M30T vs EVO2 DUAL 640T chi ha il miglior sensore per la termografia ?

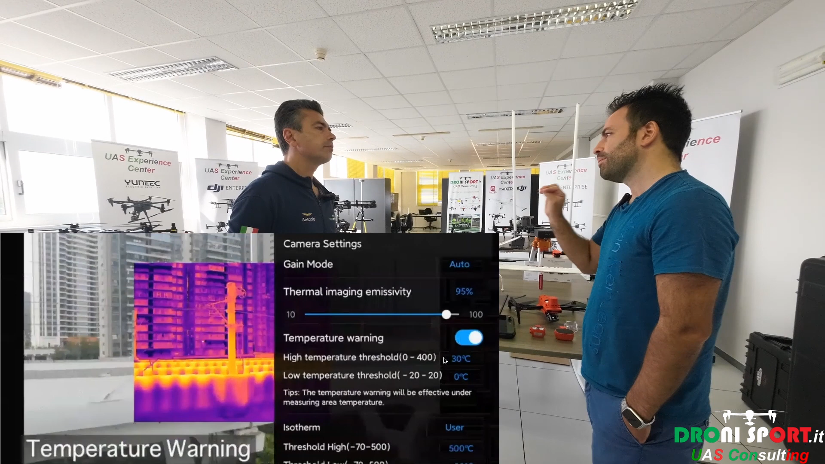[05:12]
una scala di da proprio la temperatura di quel di quella di quell'oggetto di quella del sel per pixel in modo interattivo vai con il dito tappi e ti dà la temperatura questa è proprio la funzione basic in più alla regione in più agli allarmi quindi all'interno di una regione no che è un'indagine che lui fa in quel momento real time tu li vai a stabilire se la temperatura supera i 60 gradi flash mi in qualche
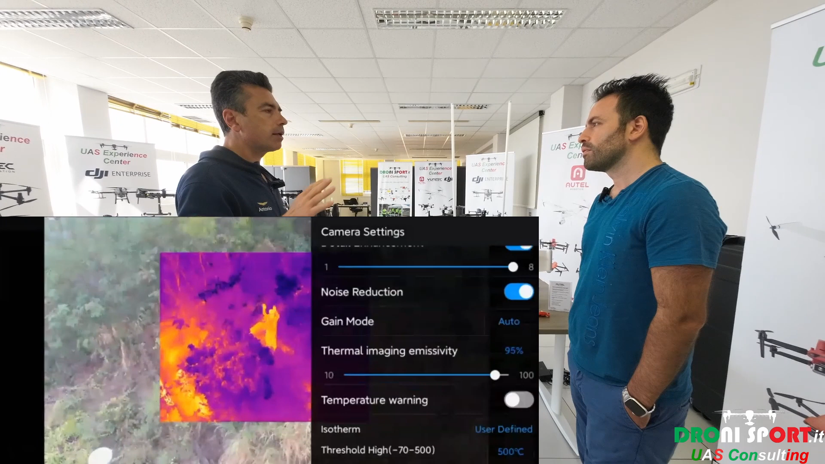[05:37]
modo ok quindi siccome levo 2 tu lo puoi connettere in streaming
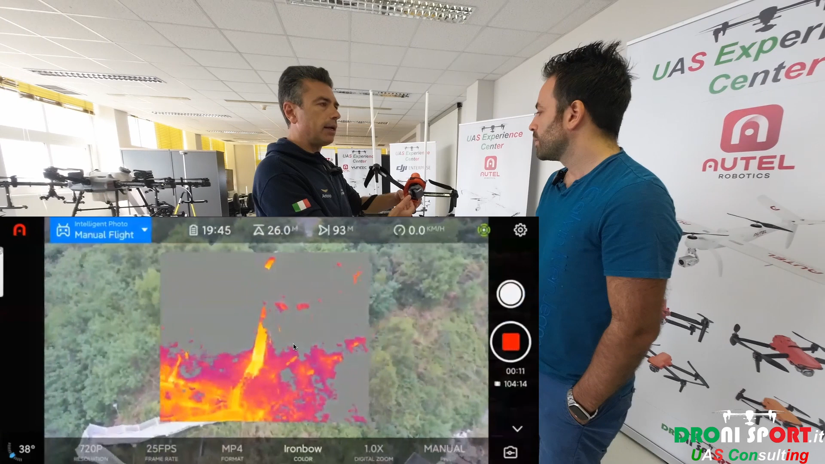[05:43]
si con no con una control room magari no
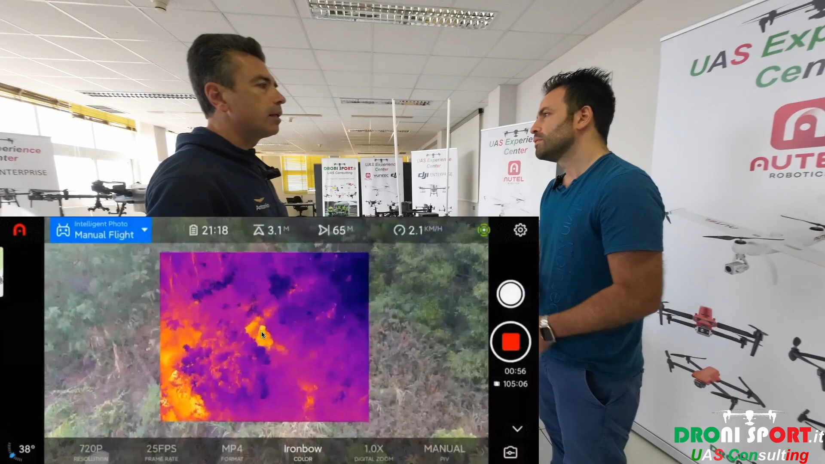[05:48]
e stai facendo stai puntando un impianto magari dall'altra parte vedono
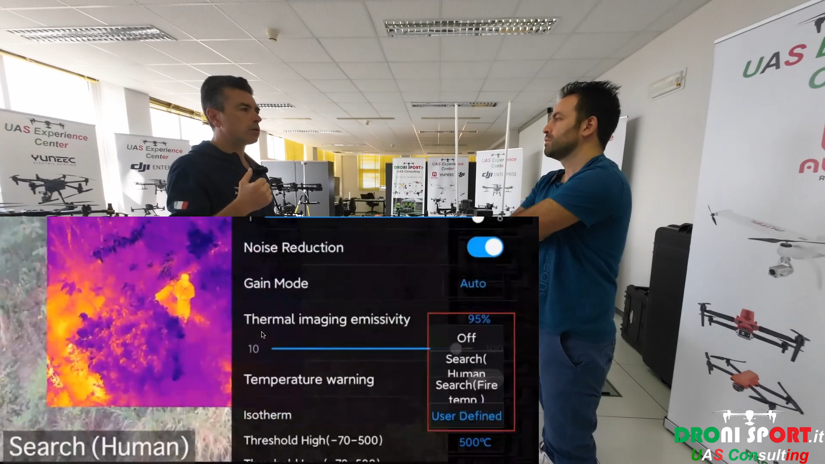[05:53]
questi allarmi e agiscono prendono delle delle opportune diciamo azioni antonio invece la camera
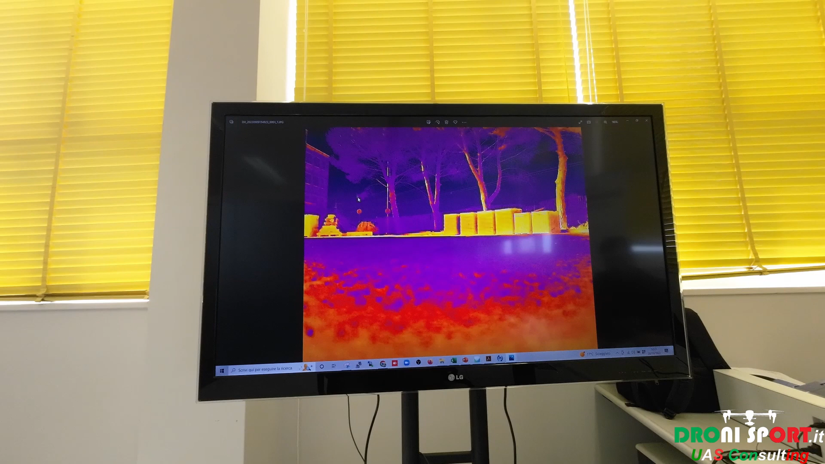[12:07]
quindi se tu la vedi questa è una foto da non so se
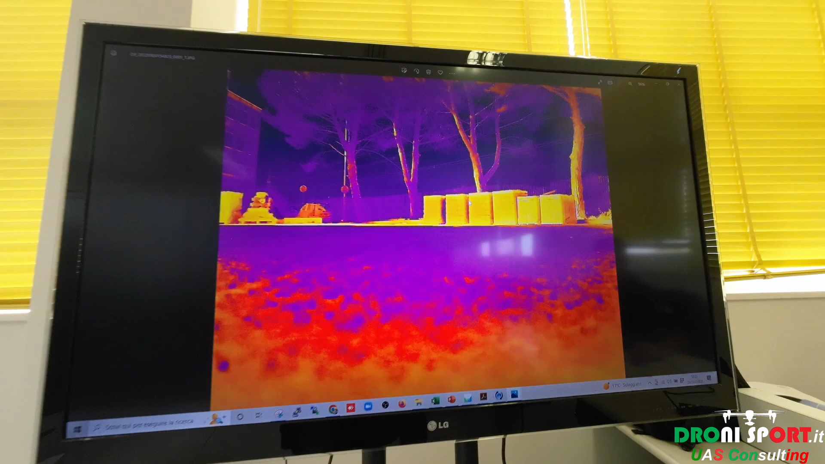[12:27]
questa invece è una foto del è una foto
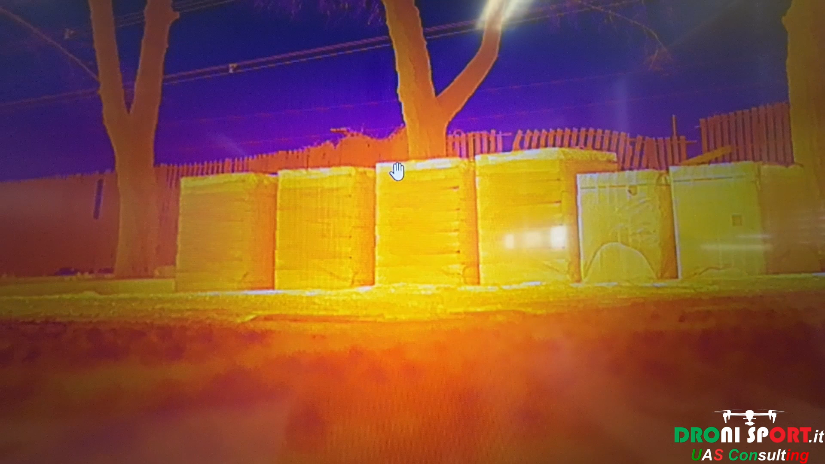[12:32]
è un termogramma come dite voi no irx
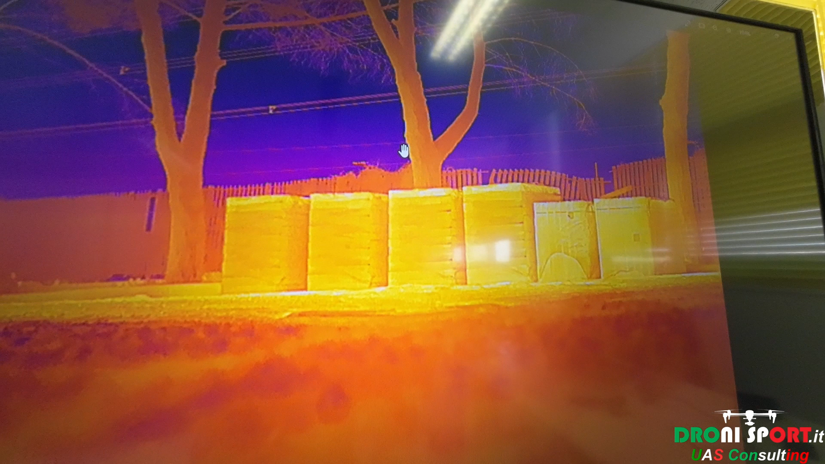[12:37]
del dual se andiamo a vedere
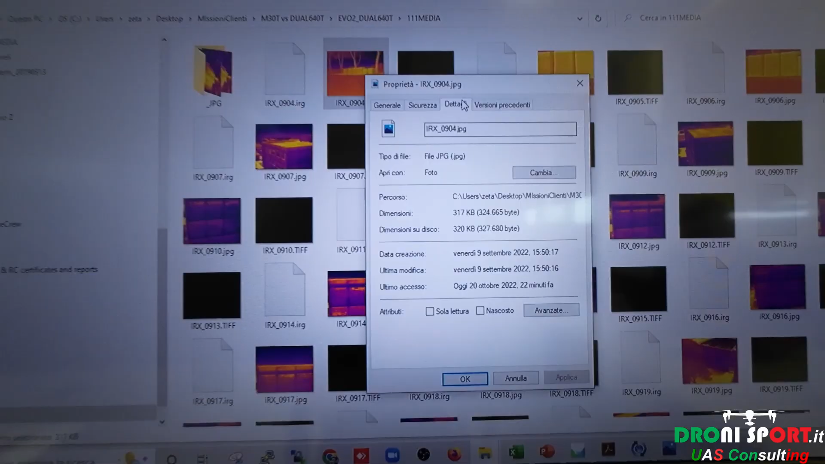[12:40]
stiamo parlando di 640 punti
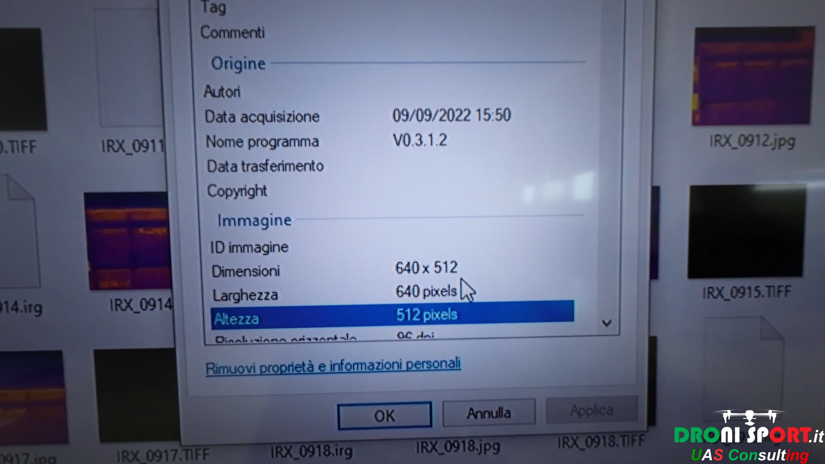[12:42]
per 512 va bene la
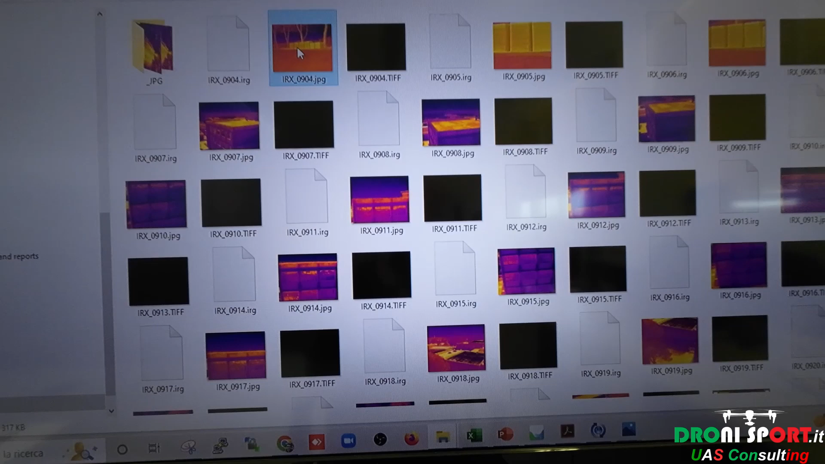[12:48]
metà e si cioè le proporzioni sono queste questa è l'originale del diciamo sullo schermo
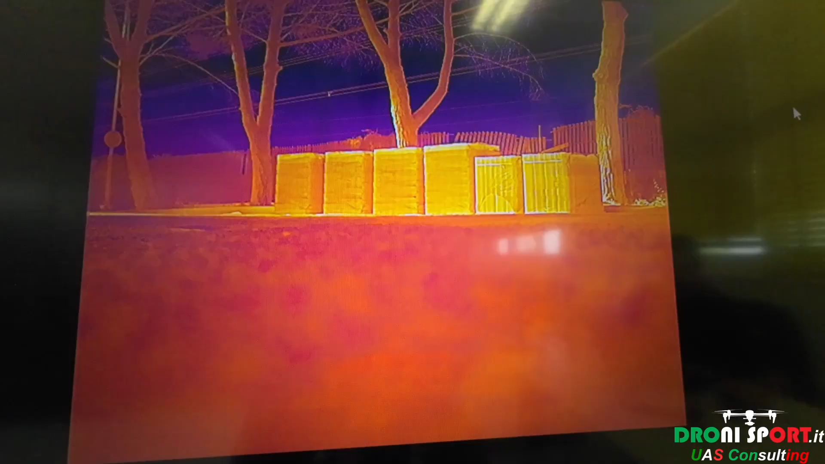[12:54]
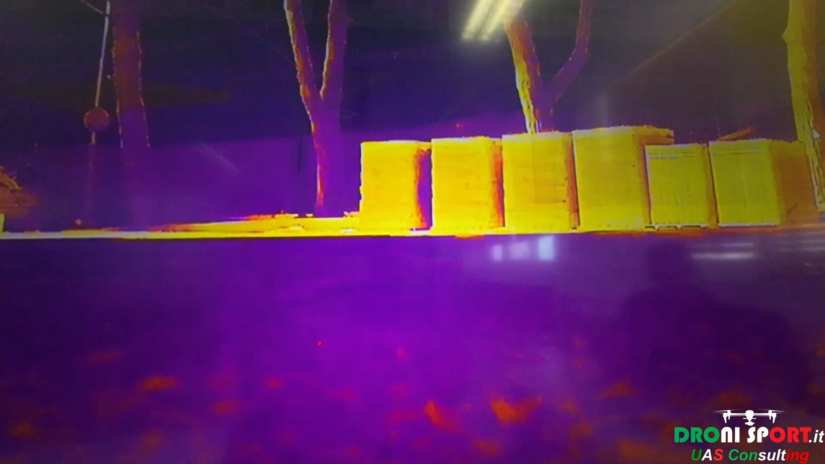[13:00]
dell'autel e questa vediamo proporzioni 1 a 1 no è questa
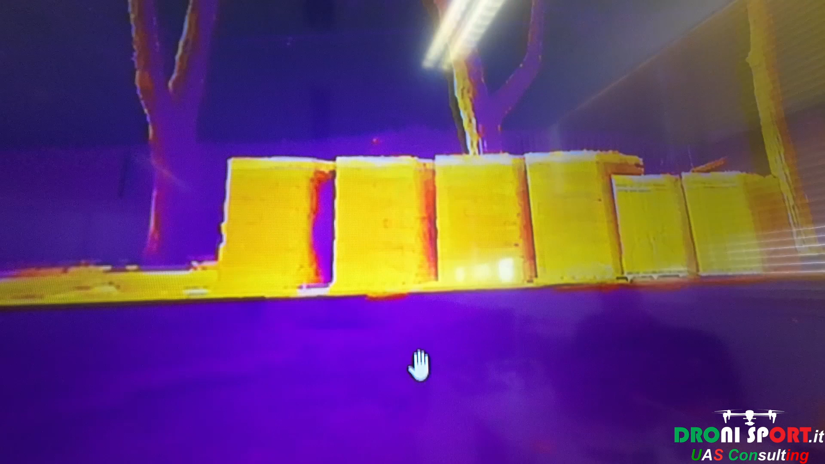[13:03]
qui questa è una 1 1 e 2 ok ovviamente
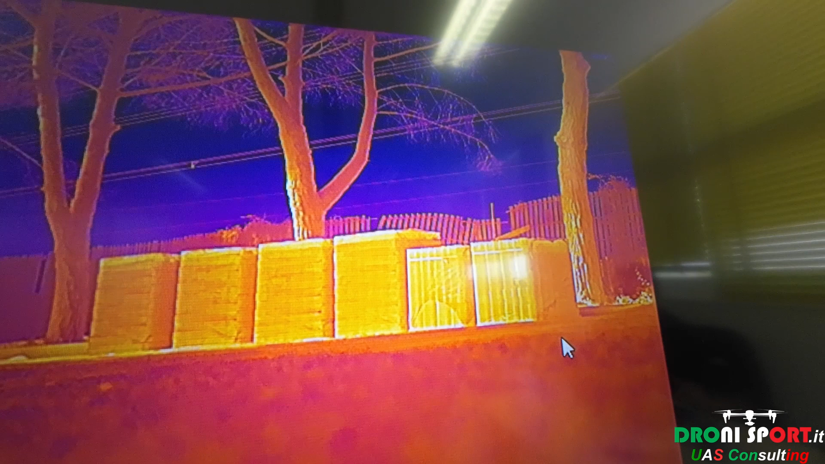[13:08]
al quadruplo della risoluzione vabbè però volevo che tutti soffermavi un attimo
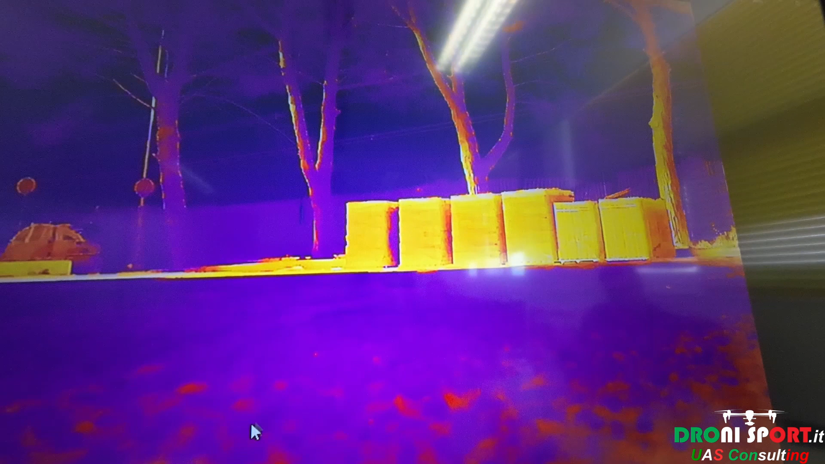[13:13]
su quello che in realtà campiona no per esempio se zoomiamo
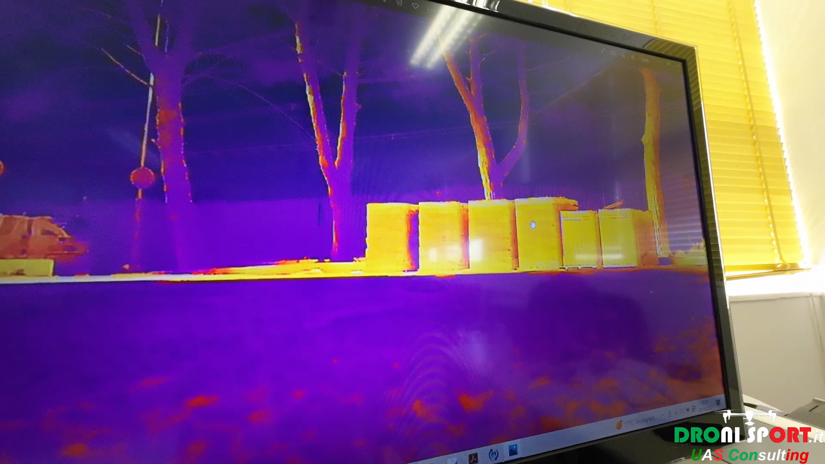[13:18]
se zoomiamo qui no a
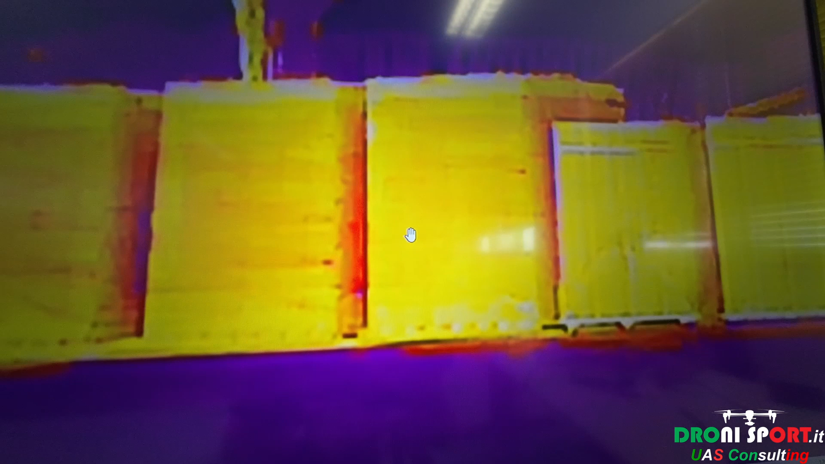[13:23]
me questa foto sembra già questo termogramma sembra più upscaled che un termogramma originale cioè quello che io ti ho detto prima ti ho anticipato telefonicamente è che qui io vedo più punti
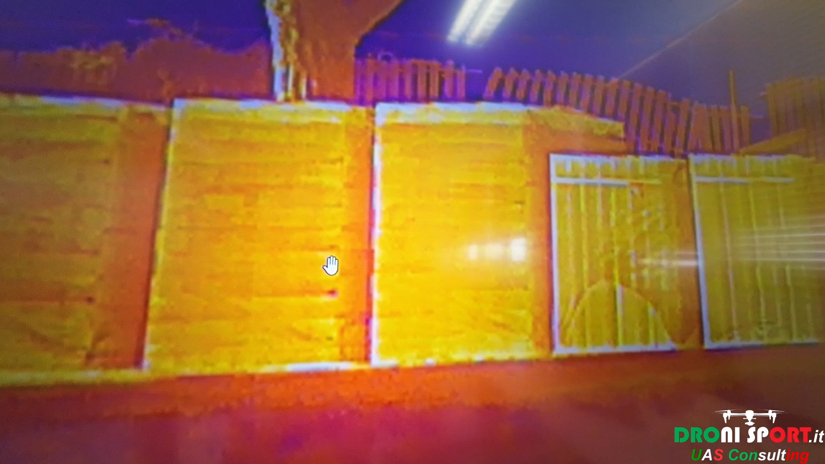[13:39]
termici rilevati sì ok quindi questo questo è l'evo 2 quindi se noti bene anche questa parte qui a sinistra
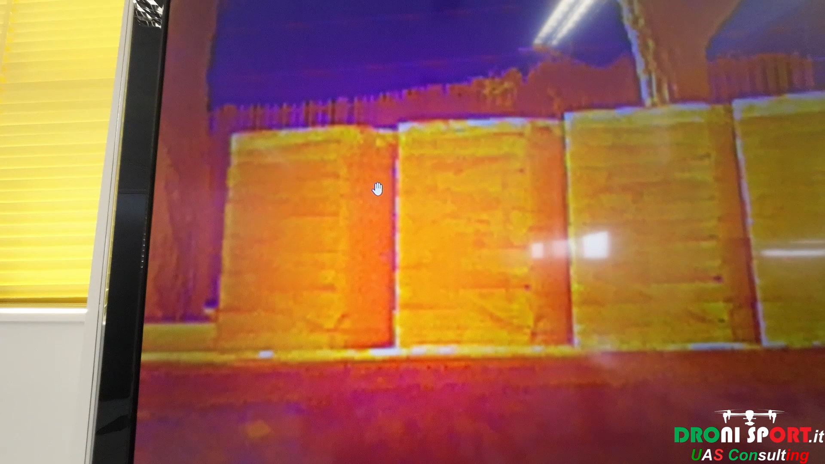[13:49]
ok lui ha campionato l'emissività anche di questo e qui
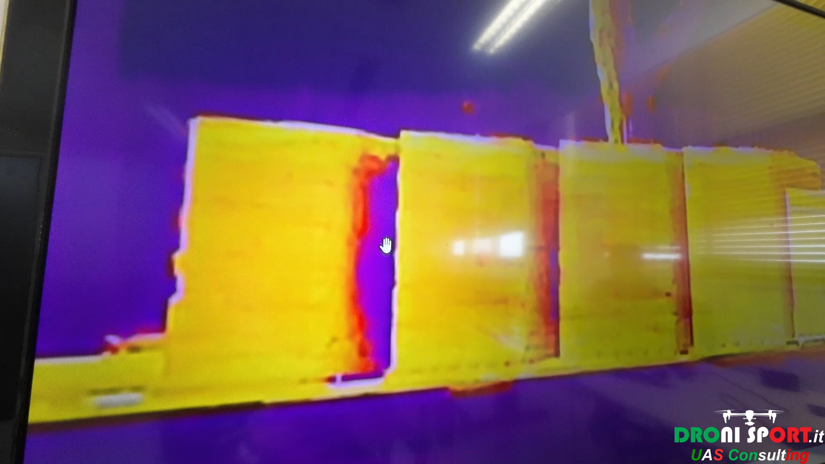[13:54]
invece ci sono dei buchi evidenti ma anche nel mio orizzontale che
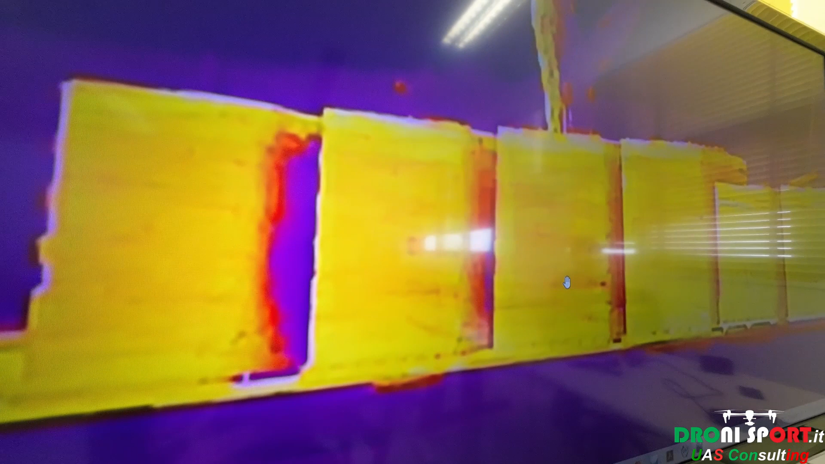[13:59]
si vedono su e poi non ci sono i dettagli guarda uno quindi dj
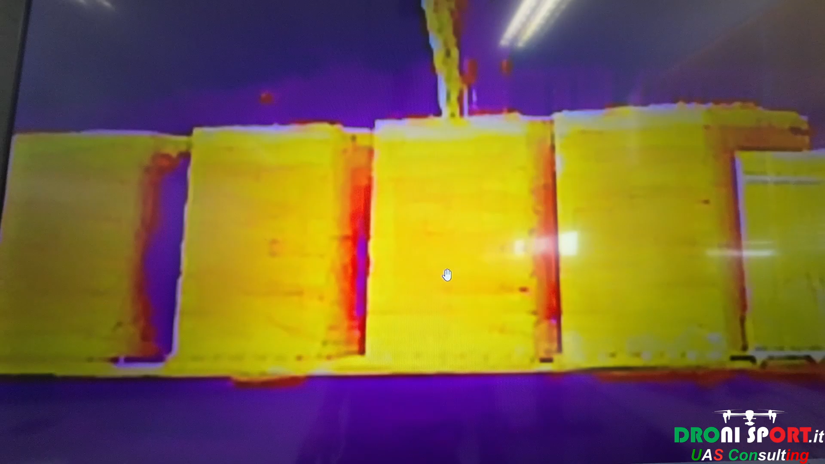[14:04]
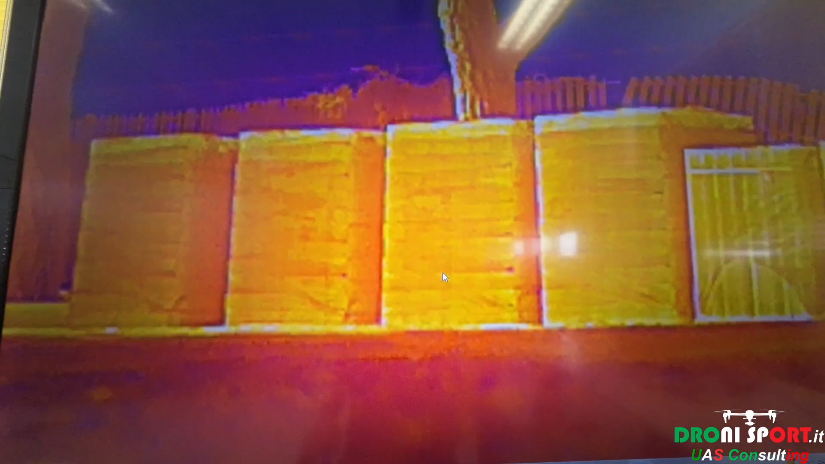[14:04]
e auto robotics quindi qui posso anche
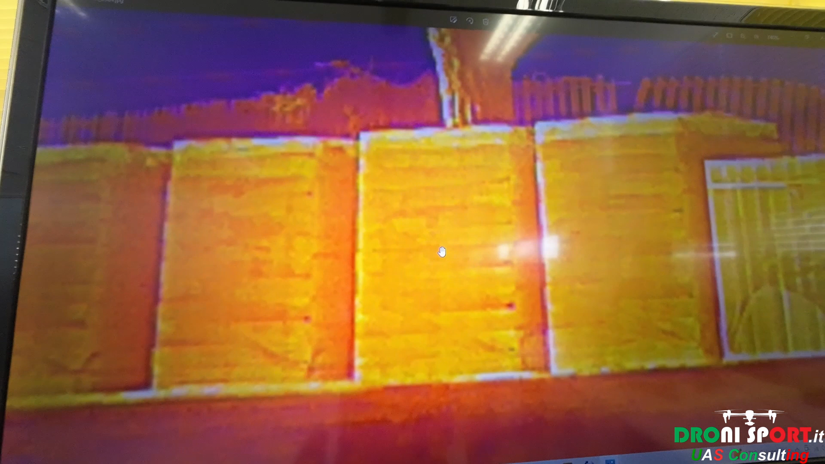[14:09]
zoomare voglio dire al di là di di sgranare dal punto di vista ma dovrebbe in realtà